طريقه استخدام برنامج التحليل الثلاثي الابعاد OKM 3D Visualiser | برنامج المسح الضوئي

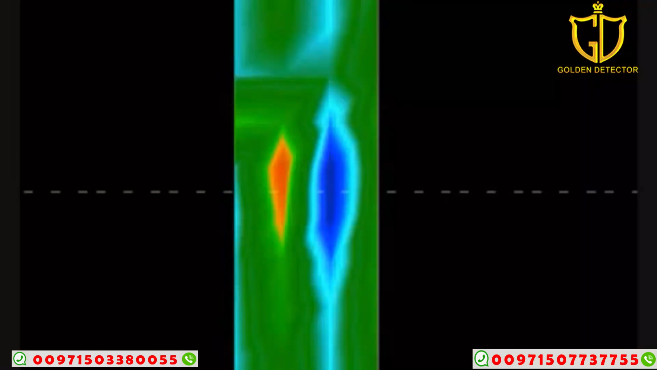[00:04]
Hello folks, I've got another one here that I wanted to show you. This was a scan that I want to thank some gentlemen in Utah for doing. This is a very old grave here in the United States, which is for the United States standards happens to be old, but it's between 130 and 150 years old approximately. And the reason I wanted to show this is to show what consistency looks like, and when you have the consistency and you get things that look the same, you can repeat them.
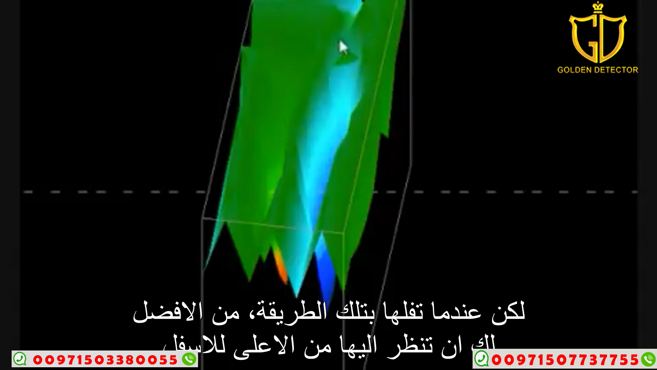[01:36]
And so you're going to get this, and all of them show consistency.
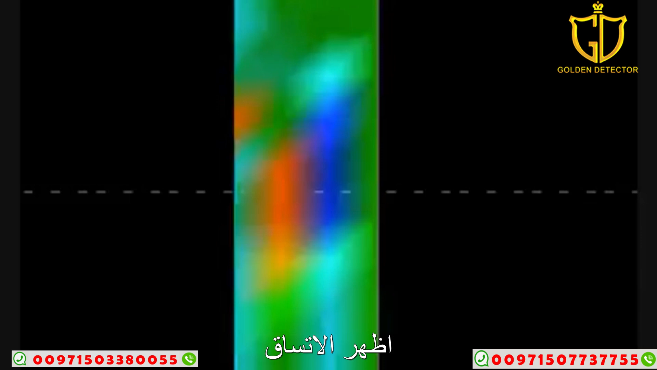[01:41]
And I always say go back and do it again. Go back and do it again. If this was a burial, this was a hand dug burial.
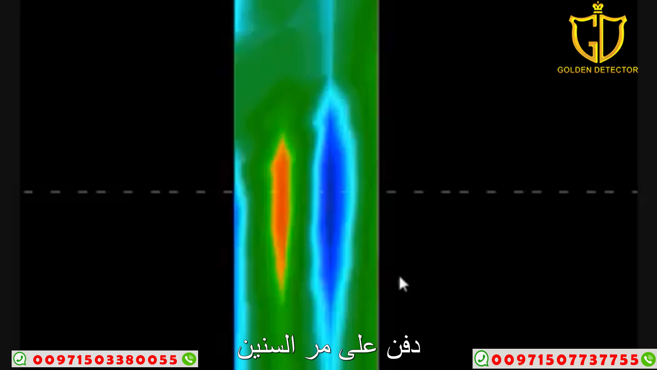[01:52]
Over the years, you have the rains and the snows and all the water and everything else has flowed through this disturbance in the ground. Now you can see what it looks like 130, 150 years later.
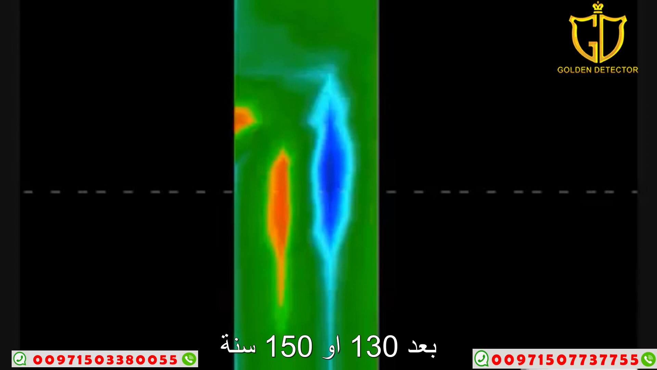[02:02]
This is what they're going to look like. And these are three different scans, as you can see, that are all similar.
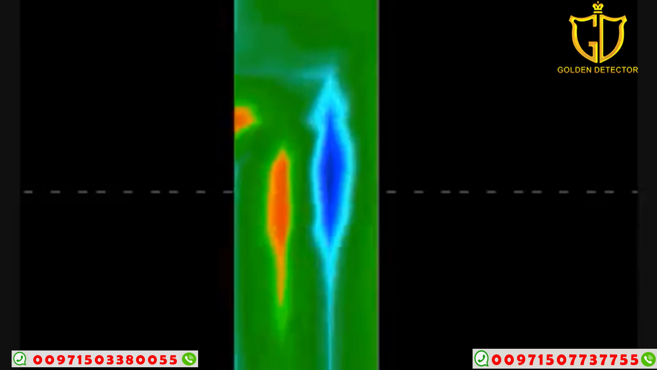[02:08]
So when you're on a target, real targets don't move, okay? They're there. You're going to go over it. You'll go over it again. All right. That pretty much finishes this one up here. Thank you very much. I appreciate it.